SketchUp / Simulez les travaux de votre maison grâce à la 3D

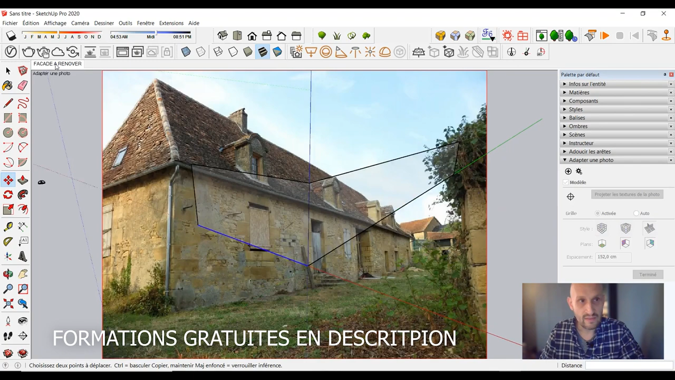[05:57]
je retourne ici dans la vue et là je vais modéliser alors je vais modéliser quoi des
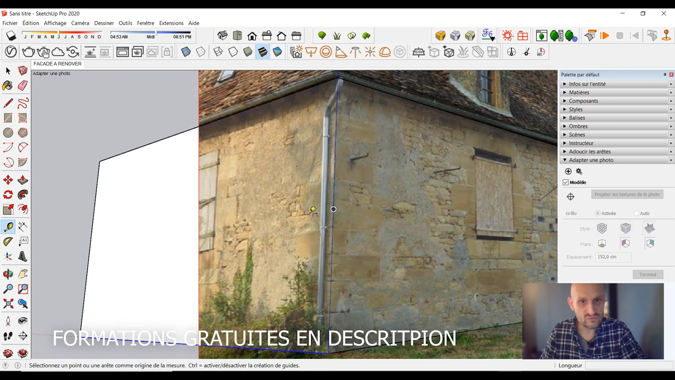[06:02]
ouvertures je vais faire une grande ouverture ici je vais tracer des repères je mets un repère là je vais faire une ouverture ici de trois mètres je tape 300 et la hauteur je vais me fier sur la hauteur ici de l'existant donc je vais
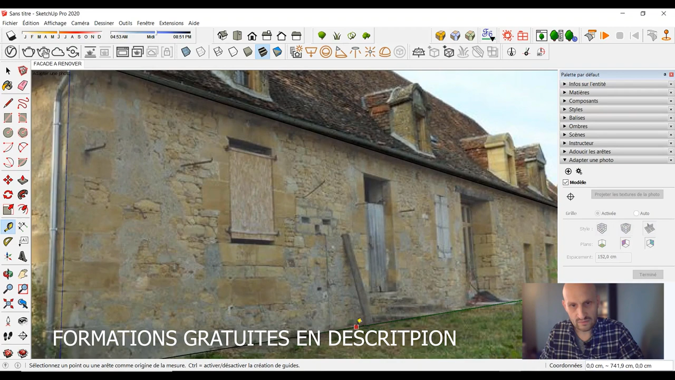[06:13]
pas venir là comme ça je suis à peu près 350 je sais pas si je suis à l'échelle c'est pas sûr mais je vais je vais juste me fier visuellement ça et puis je vais créer des
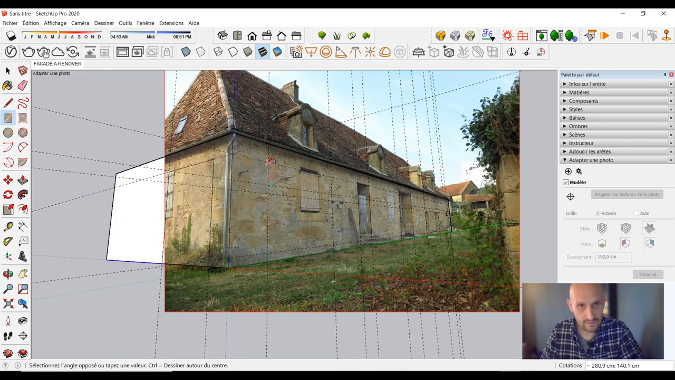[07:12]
fais des rectangles sur la façade ce qui donne ça et je peux
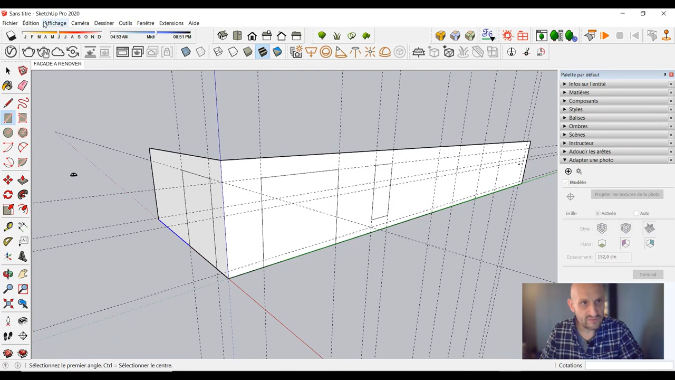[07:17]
effacer mes guides d'ailleurs édition supprimer les guides je reviens dans la vue et je vais regarder combien font d'épaisseur les murs qui doivent être super épais donc je viens ici puis je pousse et je regarde il faut que je pousse pas
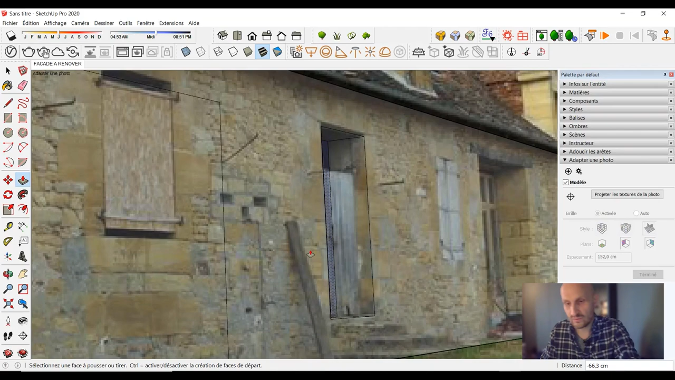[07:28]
loin de 55 on va dire voilà donc je vais faire partout comme ça 55 sur toutes les ouvertures j'ai toutes les tracés